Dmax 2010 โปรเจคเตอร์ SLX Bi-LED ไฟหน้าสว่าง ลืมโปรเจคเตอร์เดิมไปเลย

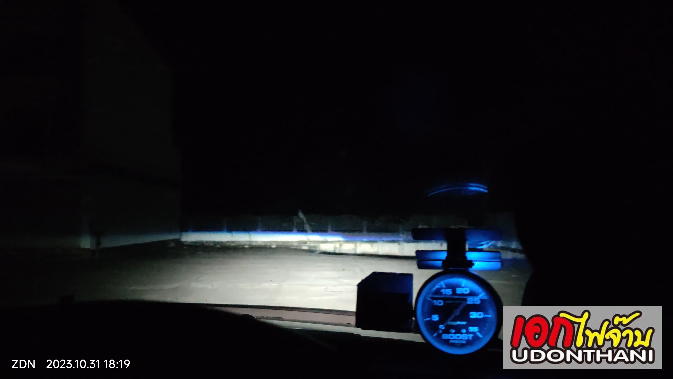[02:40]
อันนี้ผ่านฟิล์มเนาะเดี๋ยวปิดไฟก่อนนะแฟลชไฟให้ดูก่อน1 2 3 4 1 2 3 4 5 1ค้างครับ